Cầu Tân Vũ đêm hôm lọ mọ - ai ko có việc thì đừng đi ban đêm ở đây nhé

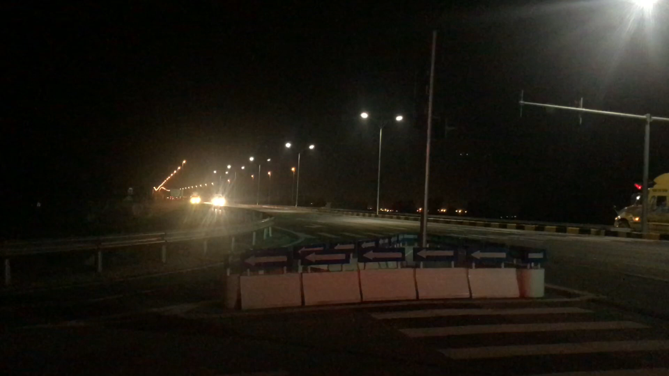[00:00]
Chào mọi người, đây là hình ảnh cầu Tân Vũ Lạch Huyện vào lúc 9:30 tối.
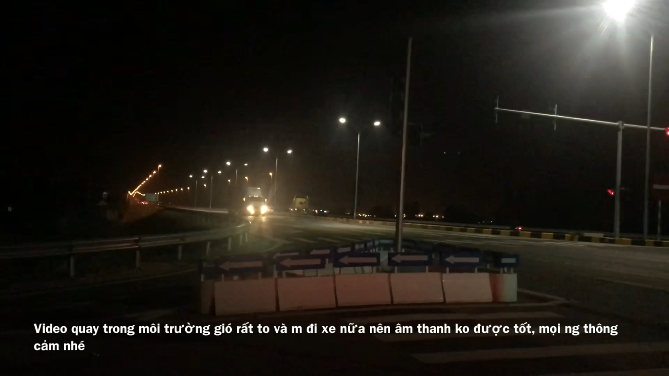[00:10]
Hiện tại cầu vào buổi tối mình thấy rất là nhiều xe container vào cảng Lạch Huyện để bán hàng. Buổi tối thì hầu như xe máy ít lắm.
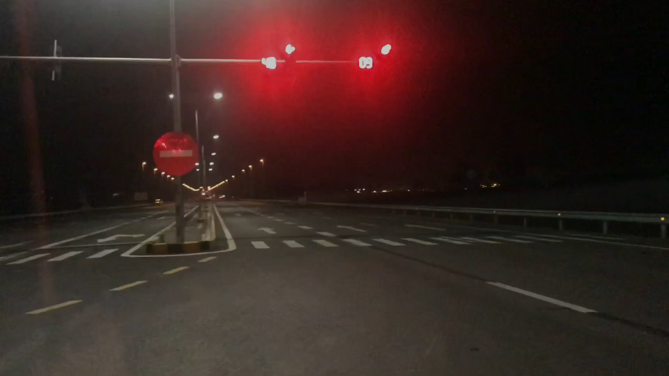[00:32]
À, ngày trước cầu Tân Vũ Lạch Huyện thì không có đường nhánh đâu mọi người ạ. Thẳng một lèo từ đầu cầu đến cuối cầu thôi, nhưng mà gần đây có những cái đường nhánh bắt vào cầu nên là xuất hiện mấy cái trạm đèn xanh đèn đỏ, hai đèn xanh đèn đỏ được dẫn từ Cát Hải lên trên cầu ấy, và có hai trạm đèn xanh đèn đỏ luôn ạ.
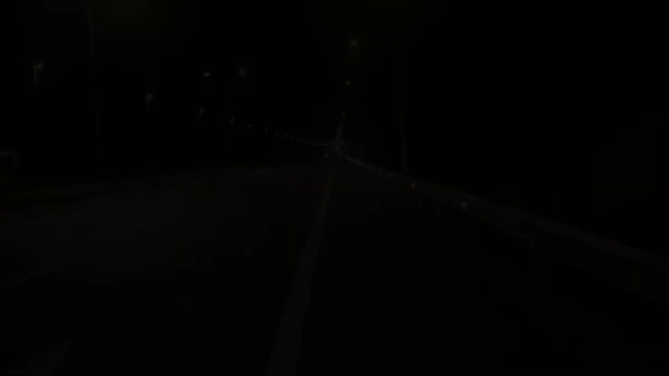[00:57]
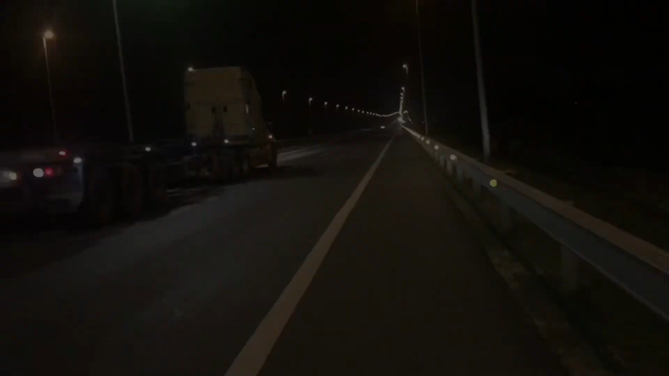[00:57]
Đi ban ngày ấy, mình thấy là xe công ít hơn, nhưng buổi tối sao nhiều lắm đấy.
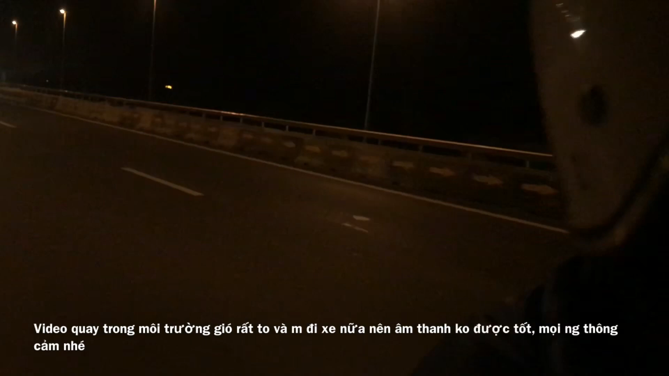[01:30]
Đường buổi tối tầm này khá là vắng, một mình đi xe máy ở đây mình thấy khá là run á. Ngoài xe công ra thì rất ít xe máy. May là đây vẫn có điện mọi người ạ.
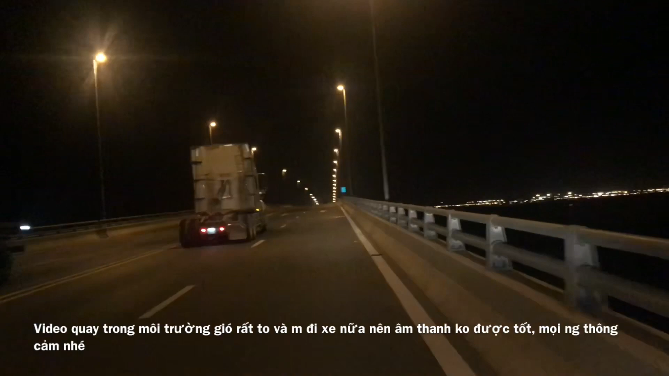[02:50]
sẽ rất là nhiều, ban ngày không có mấy. Gió ngang rất lớn mọi người ạ. Nhìn thấy không? Đây là những cái xe Hoàng Long rồi. Đấy. Đến chiều. Đó. Xe Hoàng Long ra đây để chở công nhân ca đêm
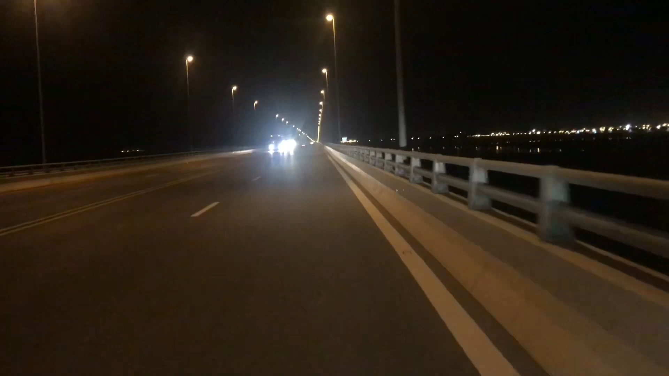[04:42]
Mình đang đi đến giữa cầu rồi mà gió ngang thổi rất là lớn. Còn với việc những cái xe công á, càng nhanh qua càng làm cho gió nó hút mình ra. bên ngoài đấy. Hiện tại mình đang lái xe một tay nữa, và mình đi, bây giờ phải đi chậm lại.